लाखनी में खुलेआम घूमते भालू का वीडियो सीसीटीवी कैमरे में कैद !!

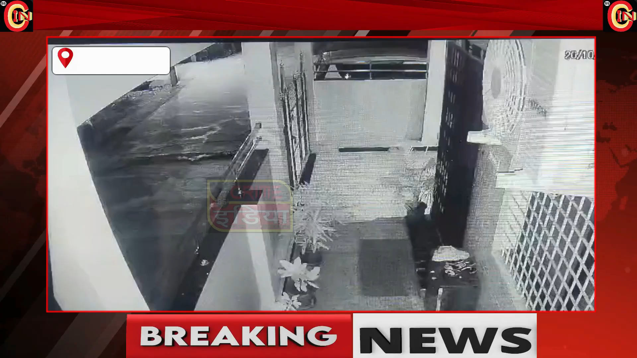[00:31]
भंडारा जिले के लाखनी शहर के व्यस्त शिवनगर कॉलोनी परिसर में रात के समय खुलेआम घूमते एक भालू का वीडियो सीसीटीवी कैमरे में कैद होने से नागरिक दहशत में है।
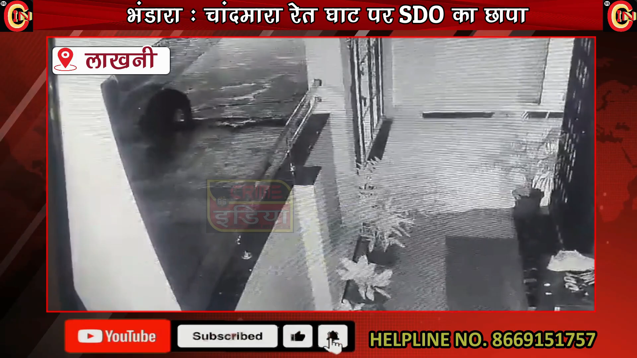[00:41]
अनुमान लगाया जा रहा है कि लाखनी शहर से सटे जंगल होने के कारण यह भालू शहर में आया होगा।